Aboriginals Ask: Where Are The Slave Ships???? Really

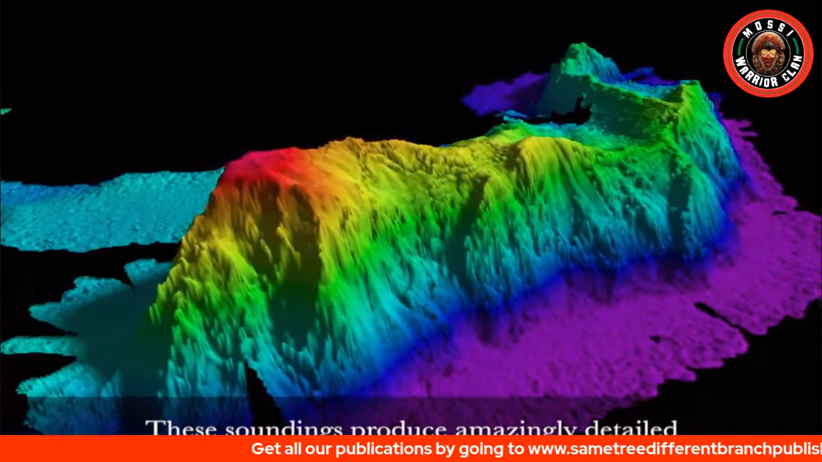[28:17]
These soundings produce amazingly detailed pictures of the unseen seafloor.